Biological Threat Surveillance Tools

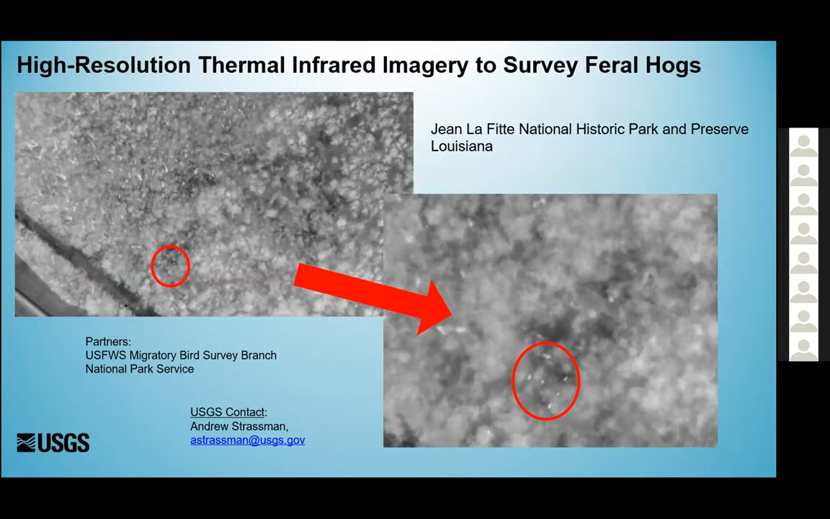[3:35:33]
And when you look at that little section towards the left, you can see that that is a feral sow and some offspring. And so by doing this type of survey, this, the managers can actually do a count of the hogs that are in the refuge at any given time. This, this was just put out last week or the week before.